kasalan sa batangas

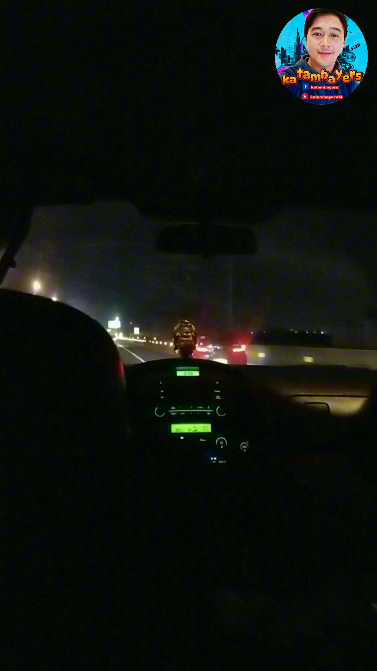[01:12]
Hindi na kasi nakakuha na yung pagsakyan namin sa sasakyan mga katambayos. Yan, mapapansin nyo mga katambayos, madaling pa yung kalangitan.